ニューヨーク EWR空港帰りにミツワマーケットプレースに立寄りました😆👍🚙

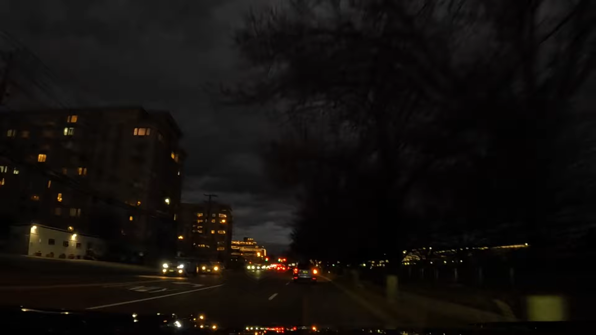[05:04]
前の車もそうですね、三ツ輪に入る車も。三ツ輪ですね。